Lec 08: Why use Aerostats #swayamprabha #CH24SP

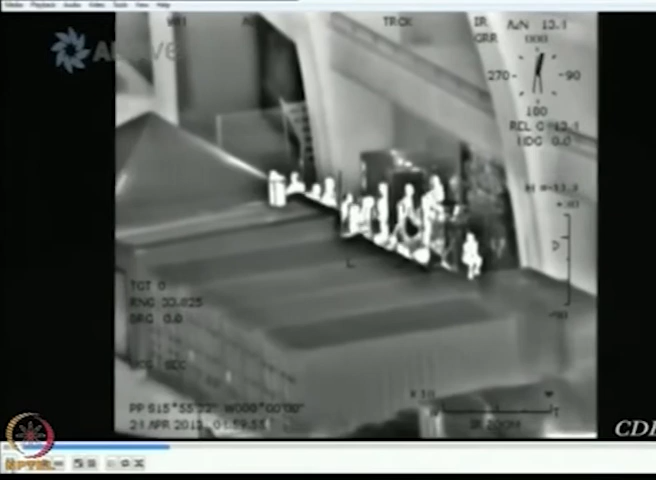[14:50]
You can notice how infrared cameras can be mounted on this balloon to identify people. This is a shot from the aerostat ground.
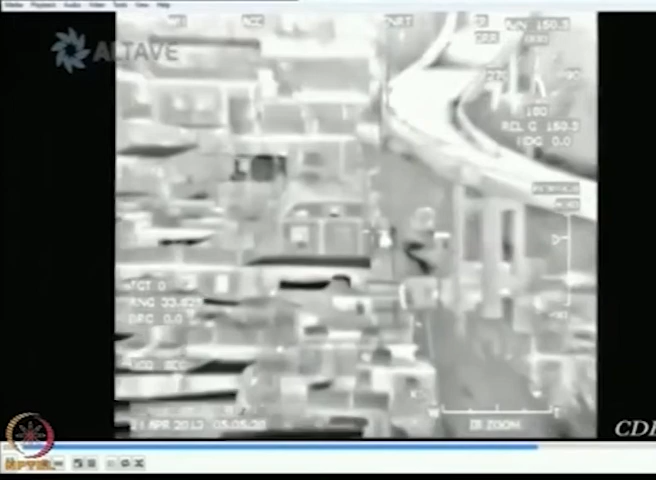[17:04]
If there are discreens and that. You can see there are people standing at the top. So, they use these and you have to guess what this man is doing.
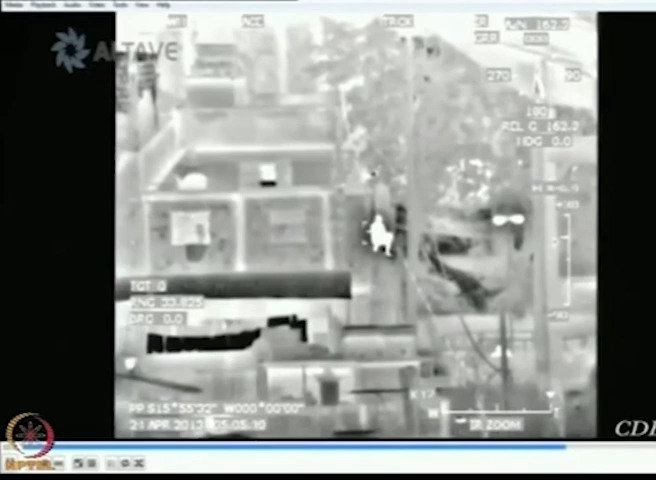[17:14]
They are sitting in a toilet basically. Now, illegal fishing.
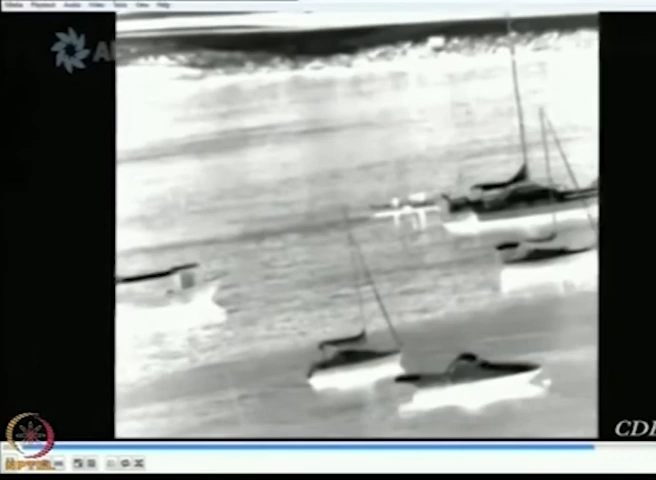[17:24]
So, in the IR camera, it is very clear that there is some rope being pulled. But this picture without our camera, it doesn't feel anything.